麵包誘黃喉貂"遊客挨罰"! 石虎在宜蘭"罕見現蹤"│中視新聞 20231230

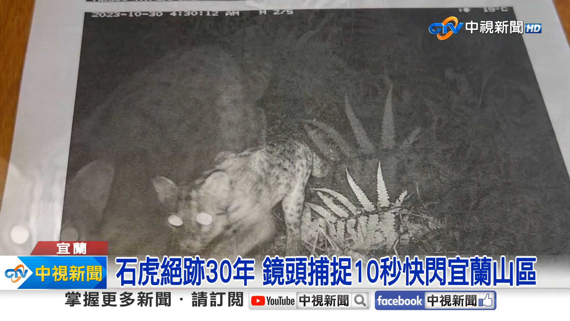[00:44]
短暂停留然后就看照片越看越不对那明明就是食物然后就吓
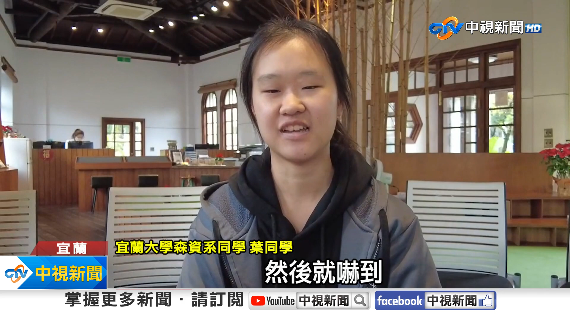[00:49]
到民众投入了这么多的精力也在这个过程之中
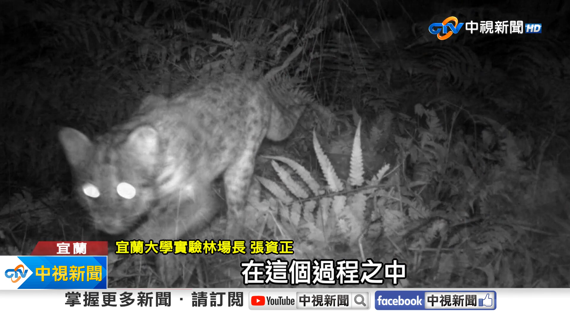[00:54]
看到很多的生态的一个部书食物通常只生存在苗栗南到嘉义台南一带浅山在宜兰现身让生态专家又惊又喜赋予台湾生态不只需要保育人员用心更要民众共同努力记者林医生 郭宇轩宜兰采访报导